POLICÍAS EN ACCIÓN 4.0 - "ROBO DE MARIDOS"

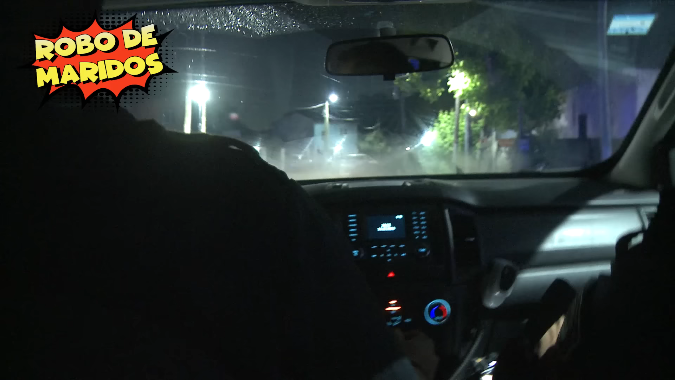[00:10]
Ahí estamos yendo a Ribereña y 839 por una confrontación vecinal de varios ciudadanos.